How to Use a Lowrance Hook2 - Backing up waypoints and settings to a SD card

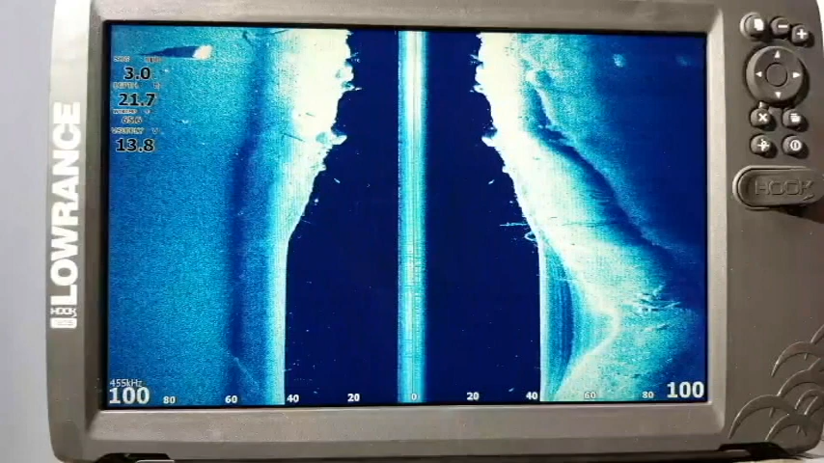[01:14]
now just because you have an sd card in the unit doesn't mean they're automatically saving to it you have to manually do it yourself it will not do it automatically so let's go ahead and get started all you got to do is press your pages button right here this brings us to our home screen then we're going to arrow up to our storage option here
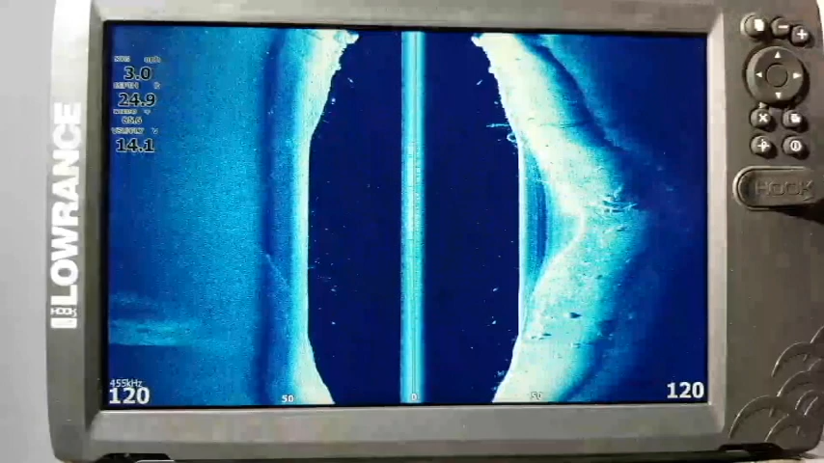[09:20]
start over i press my pages button i go up to storage